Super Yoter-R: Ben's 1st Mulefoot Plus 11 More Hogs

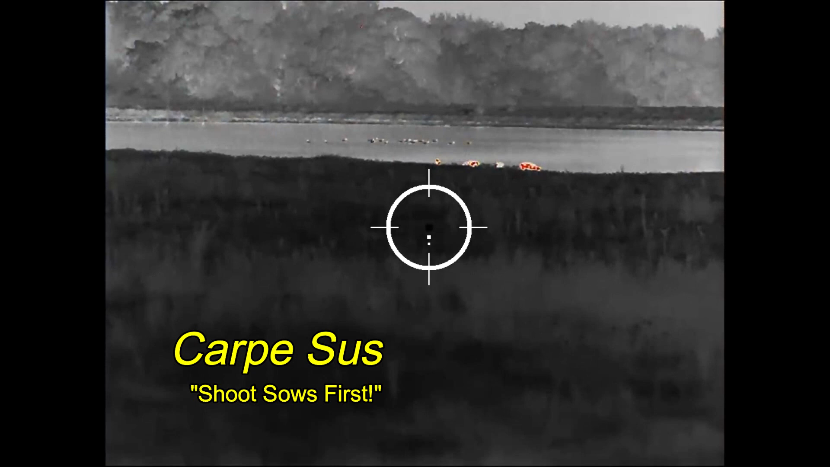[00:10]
Carl Pesos, Ben and I when hunting up in North Texas, he is looking at a small group of hogs with
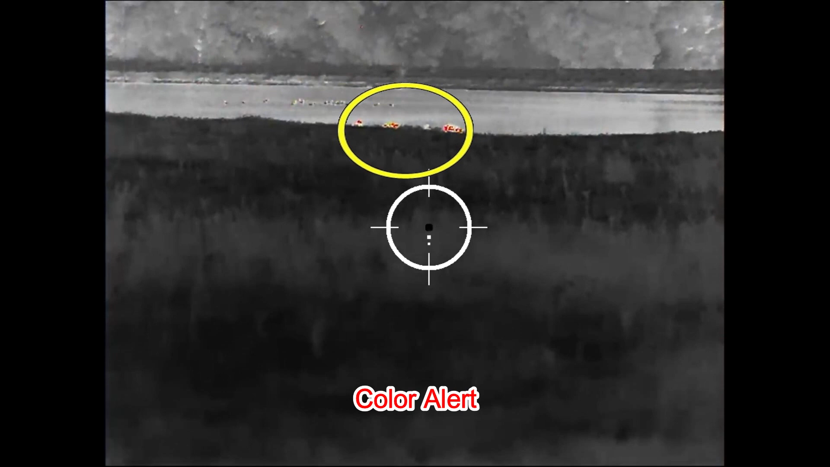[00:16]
the Color Alert palette on his Bearing Optics Super Yoder R thermal weapon sight.
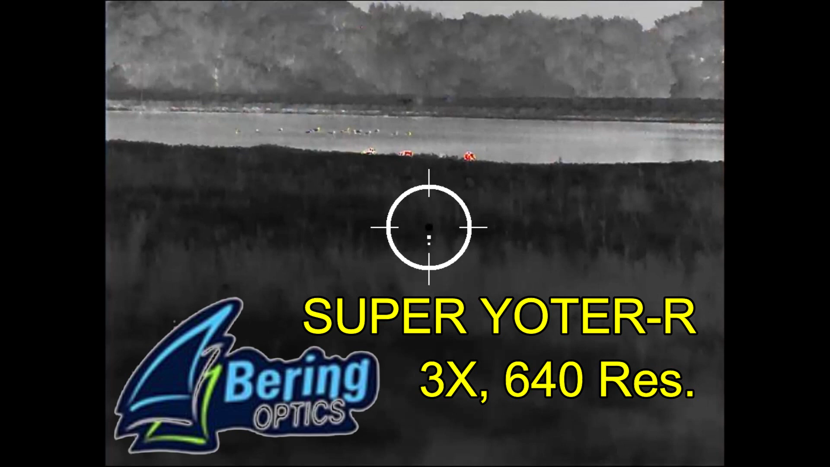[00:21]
This color palette is most useful for spotting the hottest targets in a given environment.
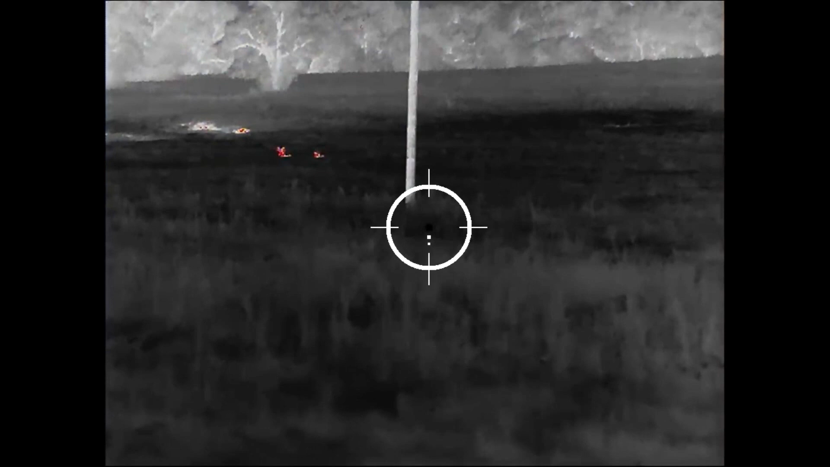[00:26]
In this case, he is looking at a couple of deer right there. Behind them to the left is a spot of sun-heated ground that is also standing out. While this palette is probably the best for spotting the hottest targets,
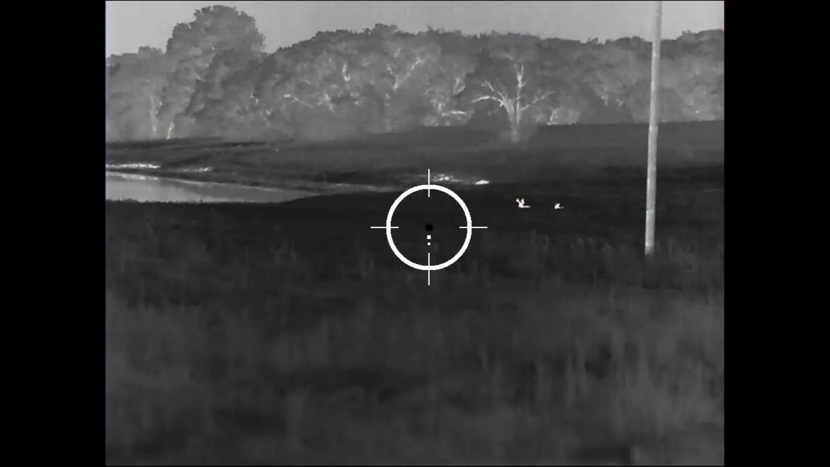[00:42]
it isn't the best for targeting those targets and so he has gone back to white hot. As you can see, the wind is blowing off to the left.
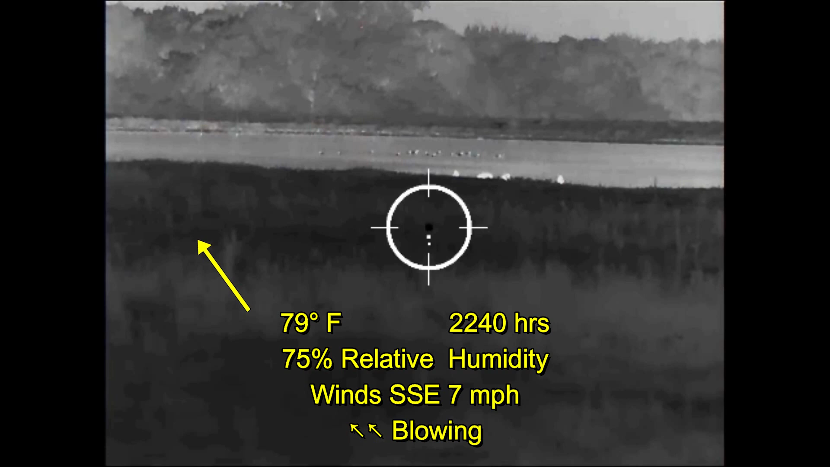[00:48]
We are going to head off to the left and then cut back right in order to make our shots on these hogs.
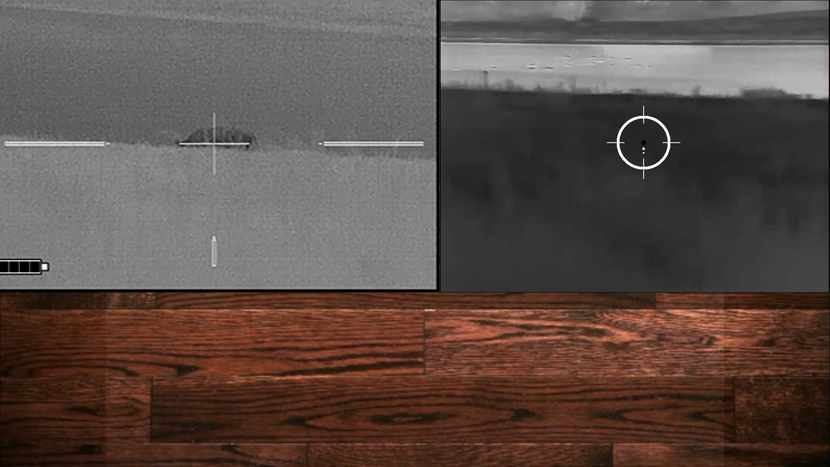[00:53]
Here we have done that and we are getting set up.
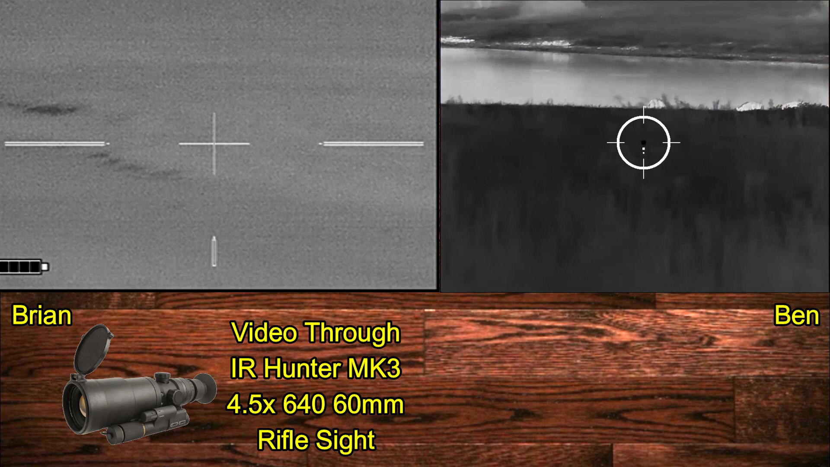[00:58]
My video is through an IR Hunter Mark III thermal weapon sight and of course I am using a Lone Star Armory
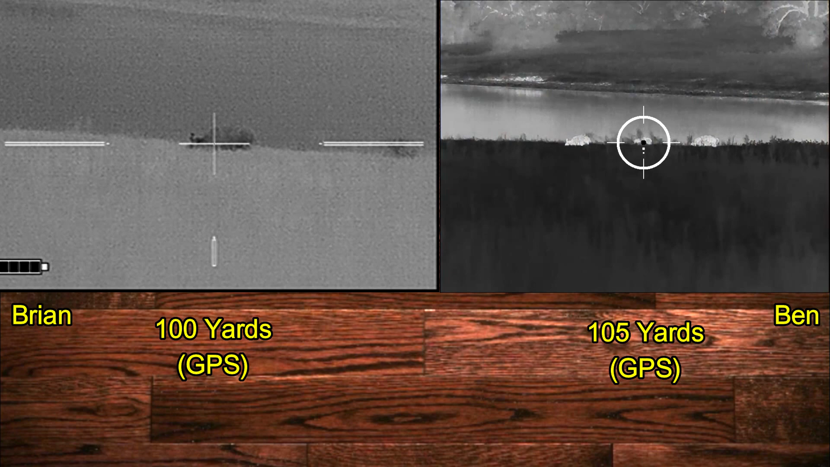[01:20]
Both of the opening hogs go down in place. Nice. Nice. Nice.
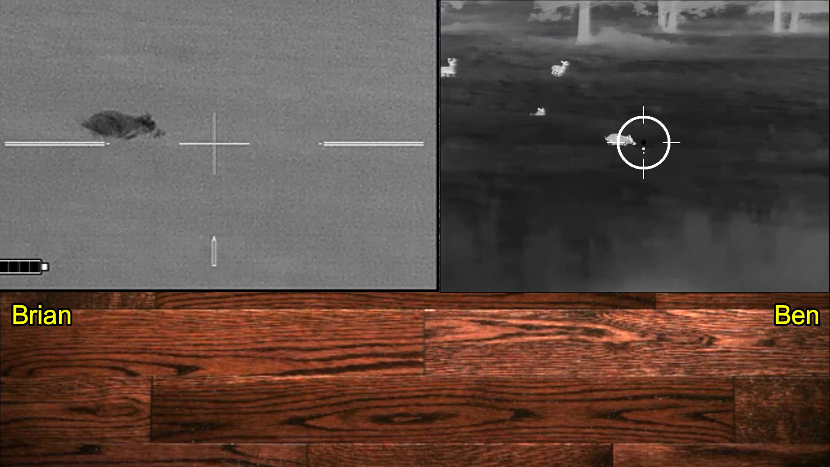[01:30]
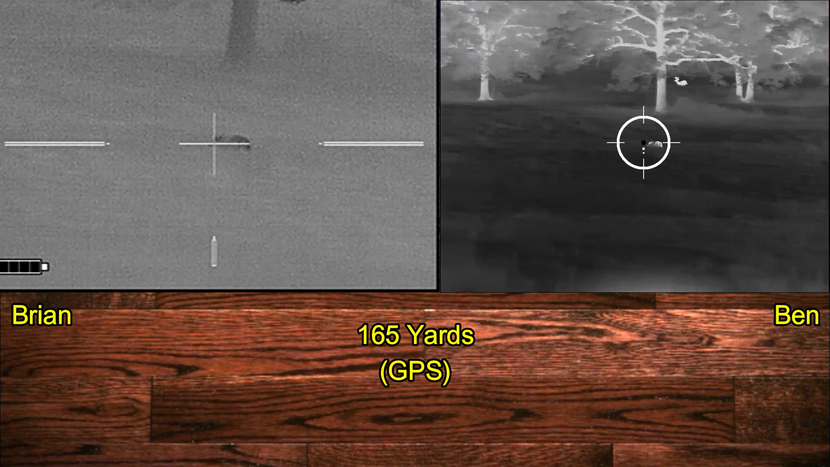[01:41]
Nice shot. Good shot. Way to hit him.
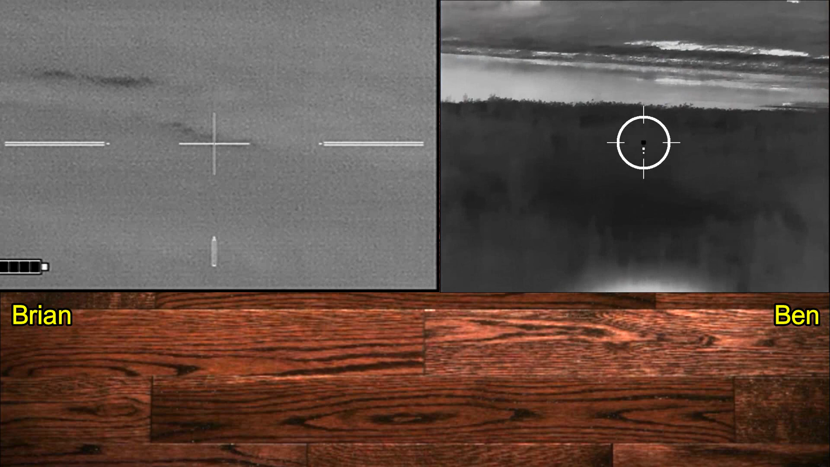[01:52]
Safe? Nope Still got one tracking?
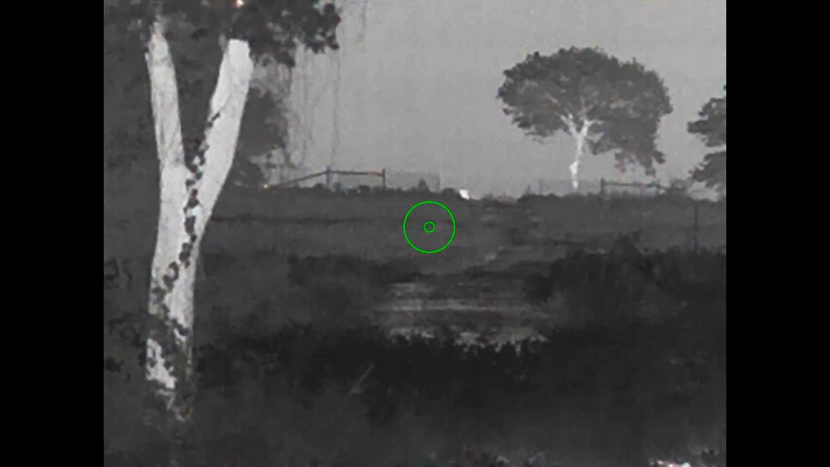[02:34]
Here we are partway through our stalk and we found the main body, the sounder
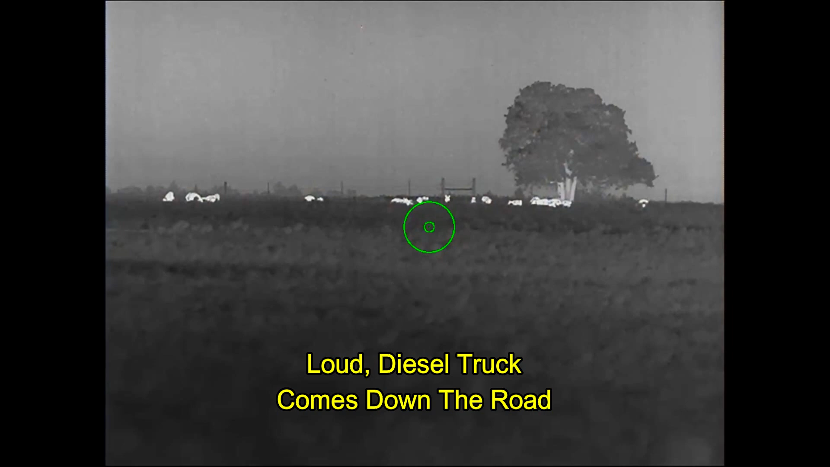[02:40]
At this point a loud diesel truck has come down the road and watch what the hogs do They might hold up on the other side of the fence
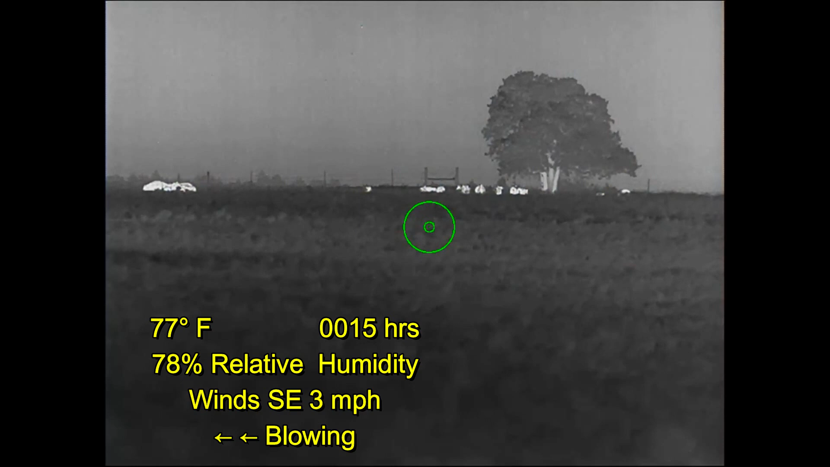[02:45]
Looks like they're hogs Do you have audio recorded? I have audio recorded First the sound of smaller hogs They're holding up on the other side, slowly And now the larger hogs are starting to move off to the other side of the fence as well We're going to have to huff it We're going to head off to the left in order to try to catch them on the other side of the hill
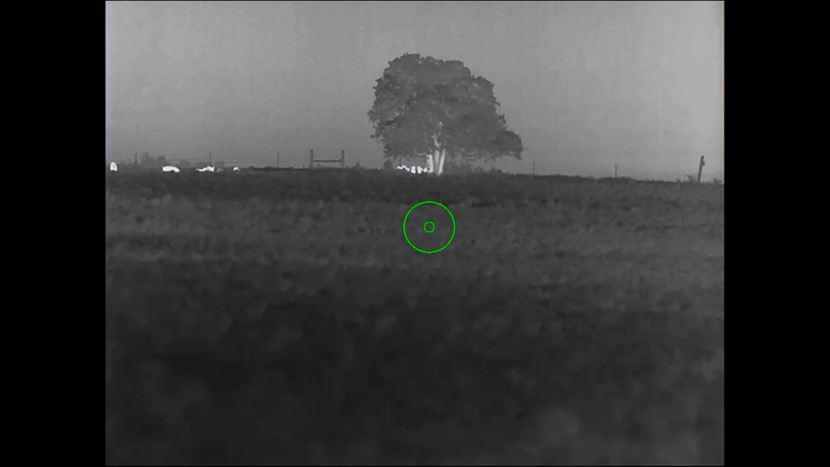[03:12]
Do you have a target you believe on our side? But the hogs have actually come down the hill and they're on our side of the fence for the most part
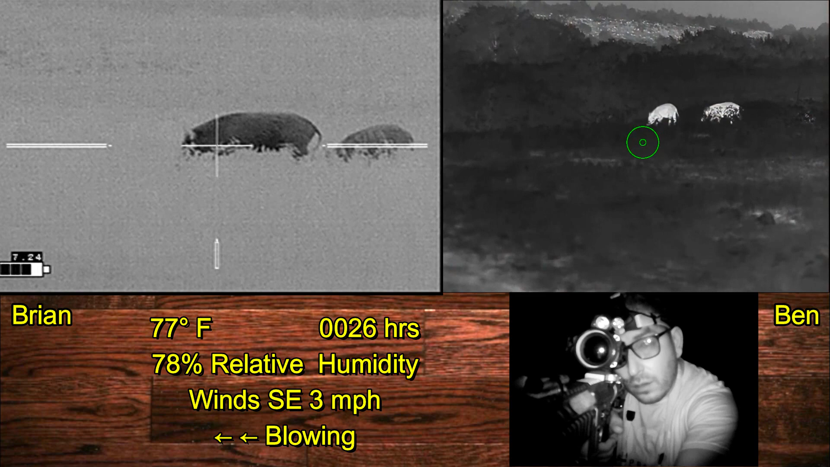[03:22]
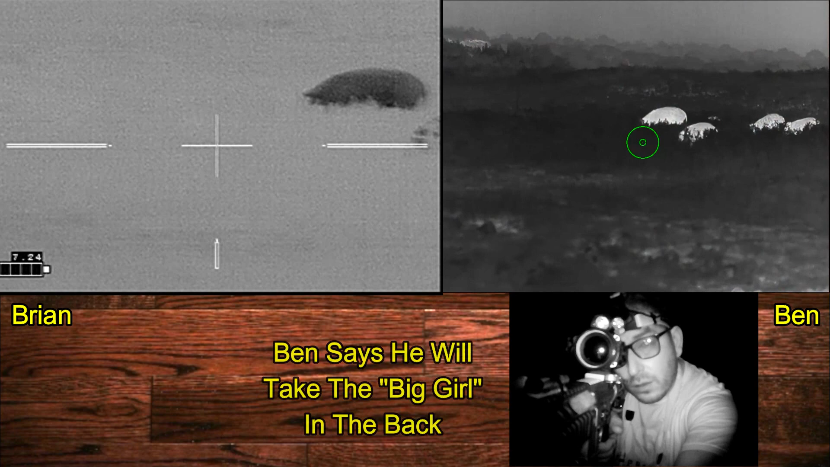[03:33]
And this is where it's going to get really exciting as two hogs close the distance on us quickly And both go down
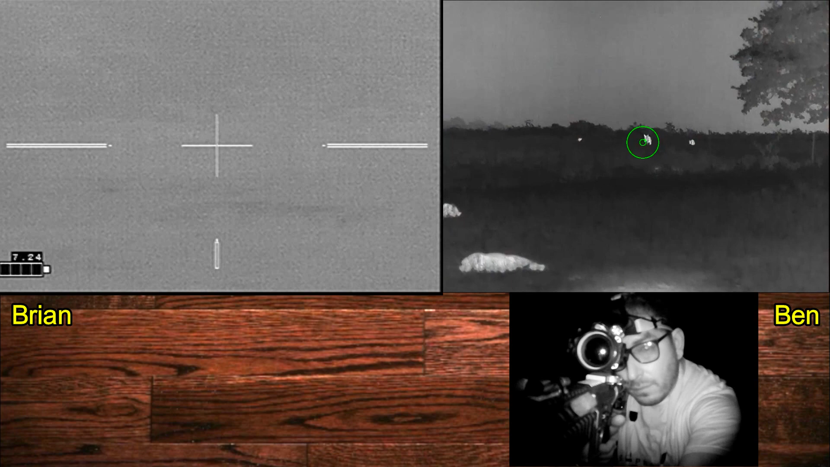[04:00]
I am unsafe
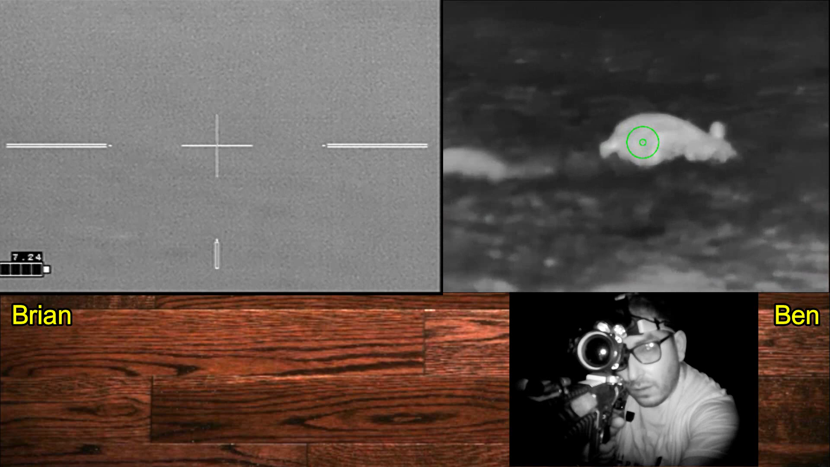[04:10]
Wow I didn't see him Yeah I had to take him down See I shot another runner I shot the next one in line I count four down at least And the fifth got hit I'm going to have to check over here Safe Safe Fist bump Fist bump Bam Ben's opening shot was on a 140 pound mule footed sow Mule footed hogs are uncommon although there are several in this area That we've taken in previous hunts There's a look at the front feet
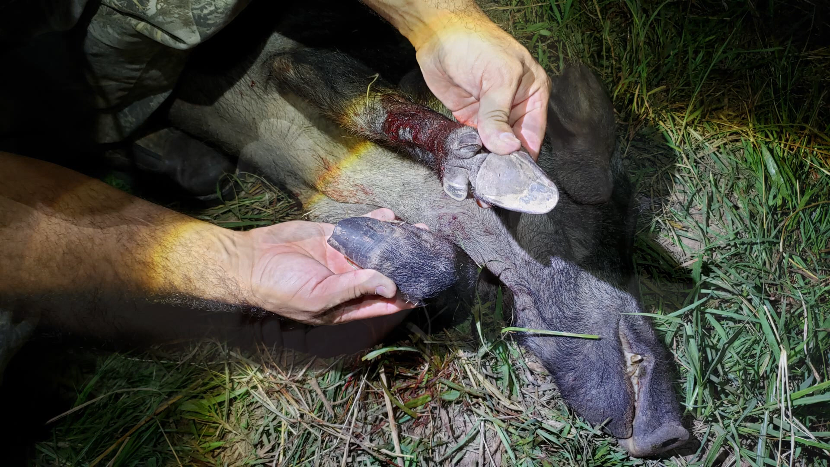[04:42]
And a look at the hind feet
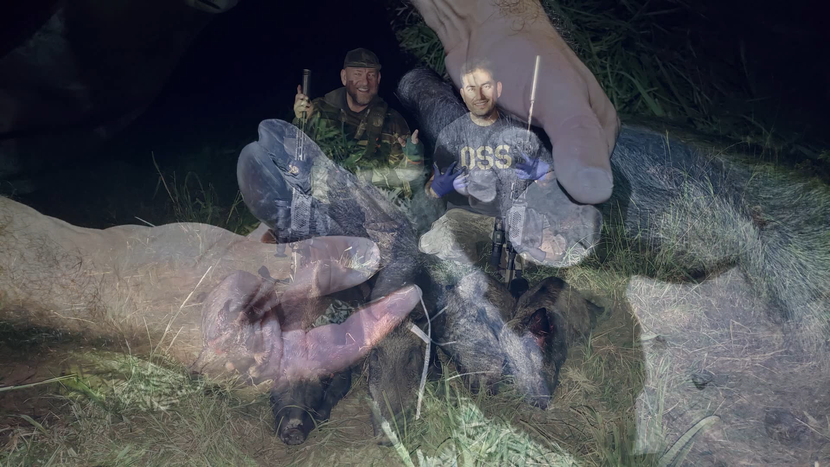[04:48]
That fifth hog was just over the hill So we came away with five hogs Two sows A female And two small males It's now after two o'clock in the morning We've got a bright moon up
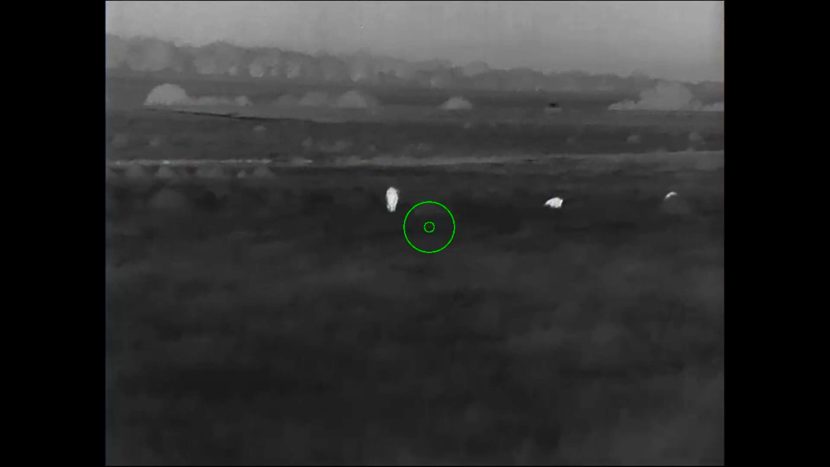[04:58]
And we are on the last property of the night And we have a sounder of hogs spread out over this field We don't see any livestock anywhere in the field
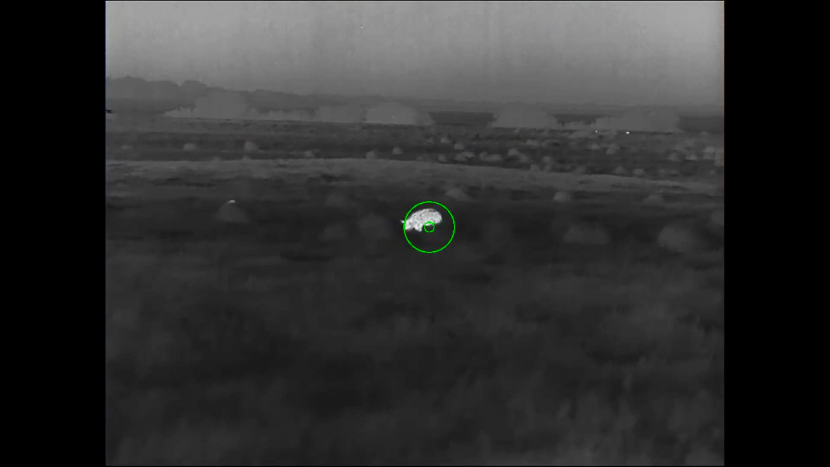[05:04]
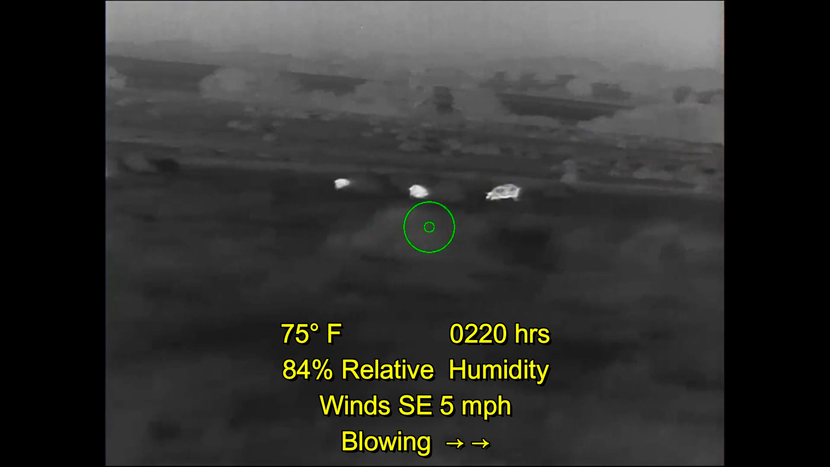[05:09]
The wind is in our favor at this point But what we don't realize Is that all of these hogs Are actually quite small
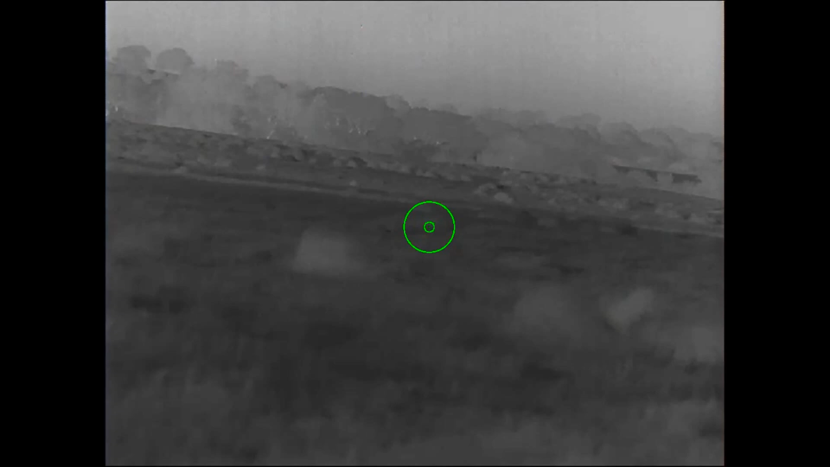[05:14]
Here we've moved up about 30 yards